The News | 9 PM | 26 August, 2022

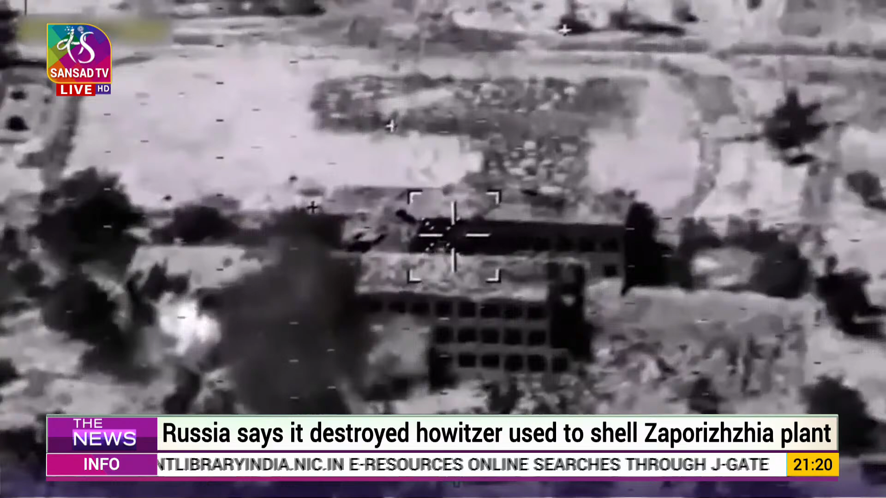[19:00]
which it claimed was used by Ukrainian troops to shell the Zaporizhzhia nuclear plant.